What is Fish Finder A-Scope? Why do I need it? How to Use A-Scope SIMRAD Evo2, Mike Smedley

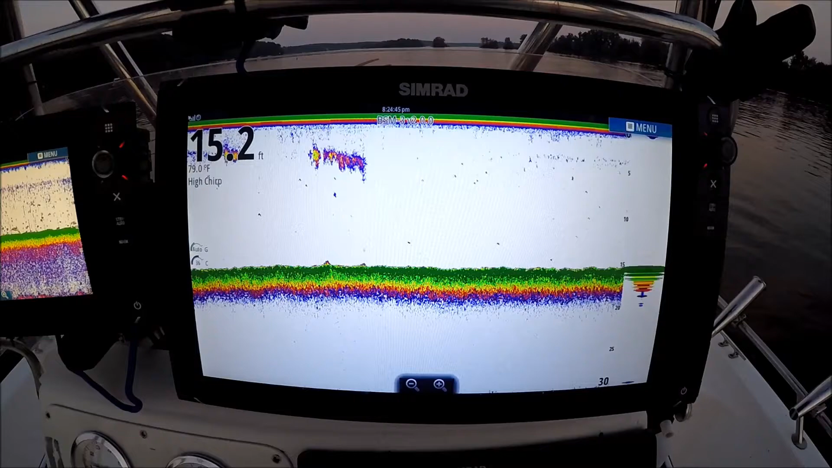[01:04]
On screen: depth 15.2 ft, water 79.0°F
Great for jigging, you can watch your jig up and down in the A-scope, it's a great feature, I love it for running on plane, especially for water, I don't know. Maybe the tide's low, it shows me where the bottom is that second my transducer crosses it. I hope it's a feature you use and enjoy. Please stay safe on the water and leave a few for me.